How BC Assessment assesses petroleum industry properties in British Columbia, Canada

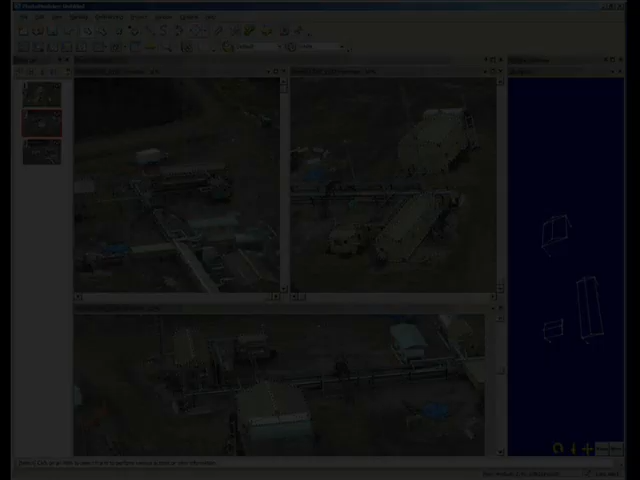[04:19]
When the photo cluster is fully referenced, Photomodeller will display a 3D model of the site.